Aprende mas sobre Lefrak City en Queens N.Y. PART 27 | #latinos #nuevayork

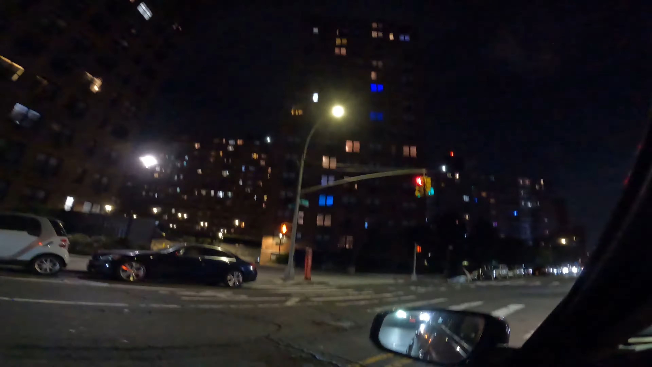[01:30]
Este es la 98 y 57 avenida. Refra City comienza de la 99 calle y la 57 avenida hasta la 99.